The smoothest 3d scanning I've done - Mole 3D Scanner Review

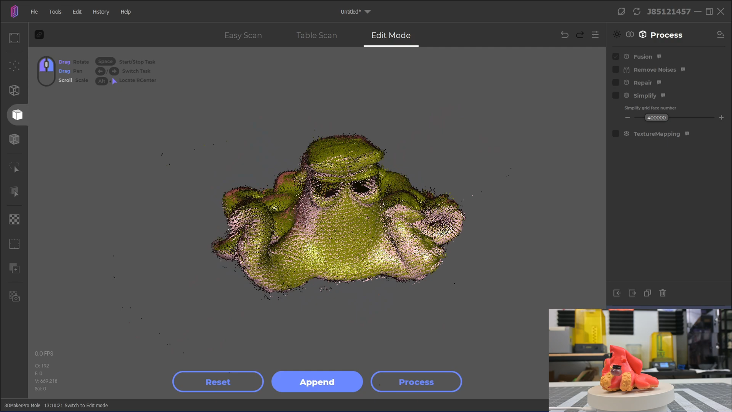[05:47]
The final results turned out much better than the point cloud led me to believe. Now let's talk about scanning black objects.
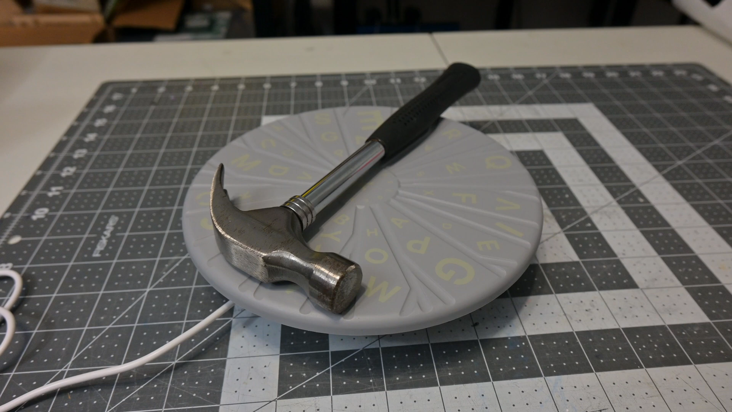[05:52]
Normally black is a hard color to scan with structured light, since it absorbs all visible frequencies. However, 3D Maker Pro claims that the near infrared makes scanning black objects possible. And I found that this is true, sometimes.
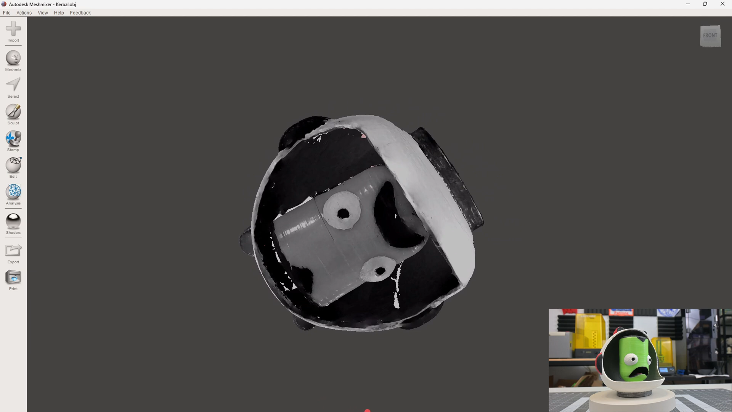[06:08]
With the brightness set to a level that works for most colors, the scanner does not pick up black, like the hair or the mouth of this Kerbal.
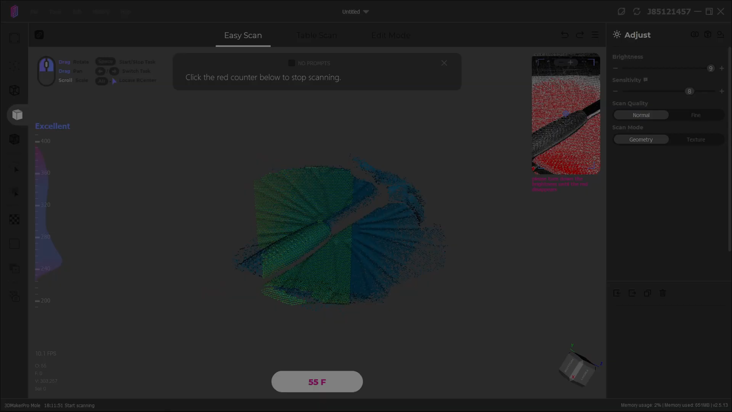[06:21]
Like it did with the handle of this hammer, it did a pretty good job with high brightness.
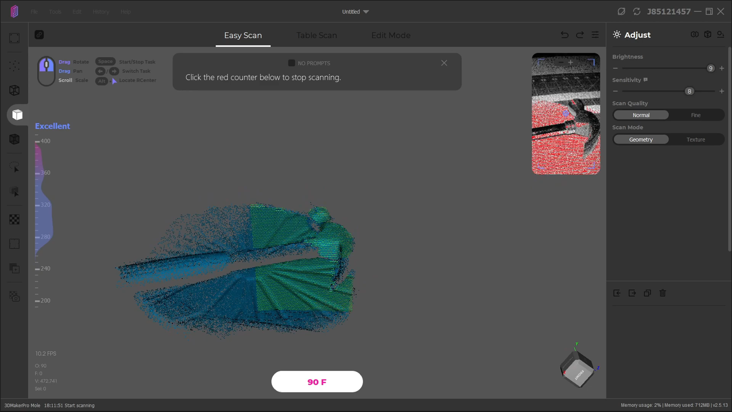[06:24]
The problem is that means you often have to do a scan twice with different brightness levels to get all the black parts.
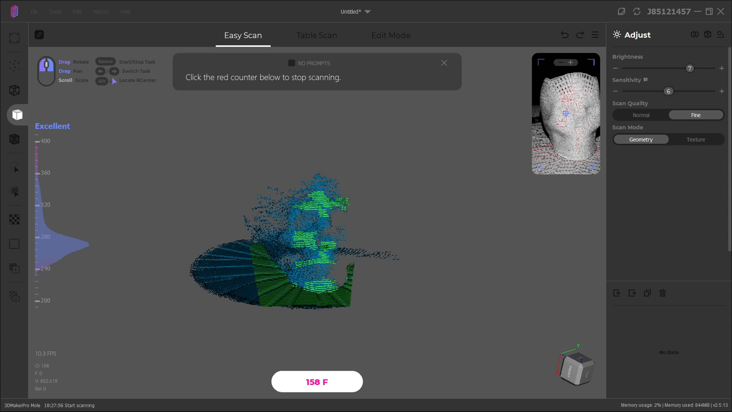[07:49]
But it was barely detecting the solid face, let alone the holes in the side. It might be due to the slightly translucent material.
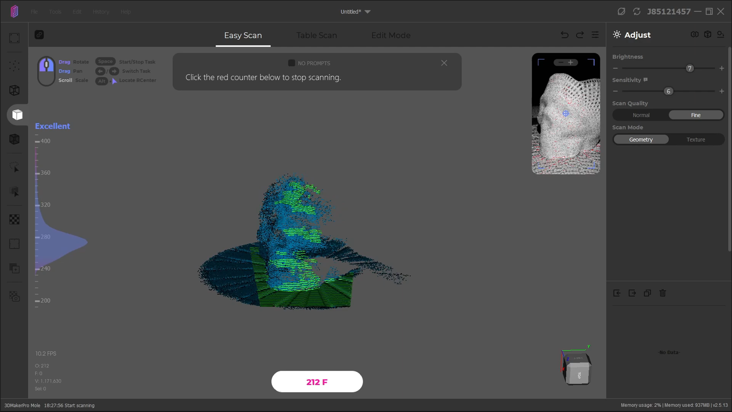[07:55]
That might be interfering with the near-infrared.